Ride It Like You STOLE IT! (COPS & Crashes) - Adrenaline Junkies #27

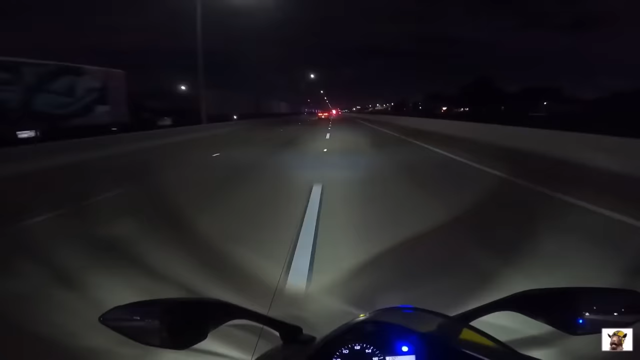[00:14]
gonna try to block the road. Whoa, man, that guy almost got hit. Here he comes.